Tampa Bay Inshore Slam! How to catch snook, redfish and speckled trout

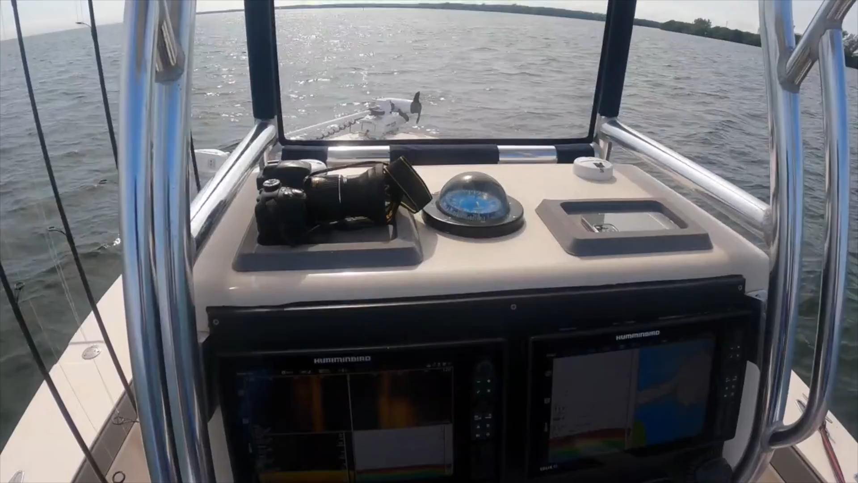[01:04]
So we're just going to kind of look around with the sonar. Did you see it like how big it was on the sonar? It was like a but you see it here. So now we're so okay so this is it right here.